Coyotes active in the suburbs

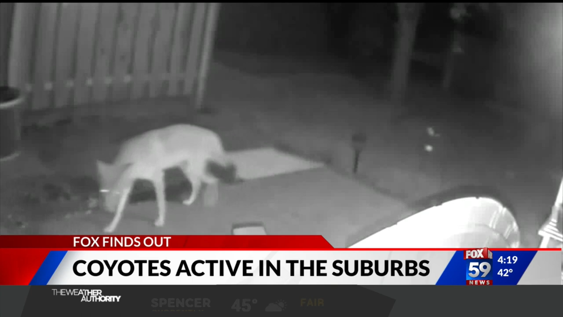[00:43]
In recent weeks other homeowners have shared videos of coyotes sniffing around their yards and patios and not just overnight. Craig Harold took this photo last Sunday afternoon.